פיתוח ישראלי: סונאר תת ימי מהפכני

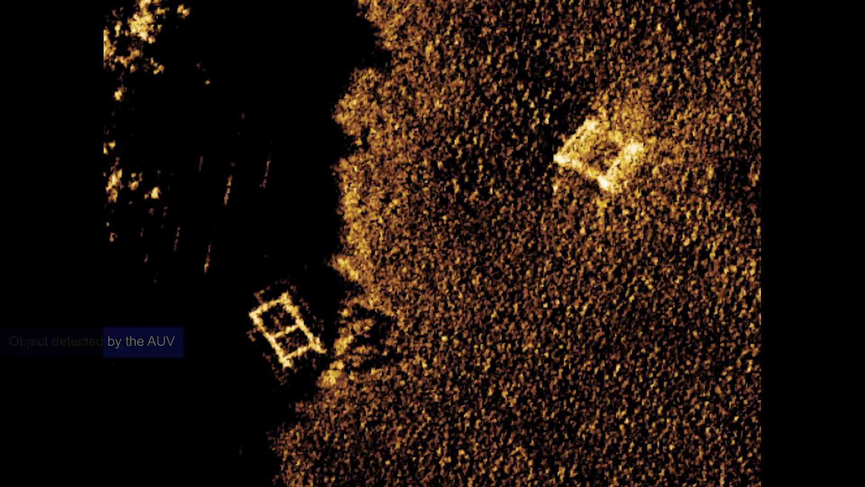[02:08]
Our solution for detecting of scuba divers rely on complex signal processing techniques.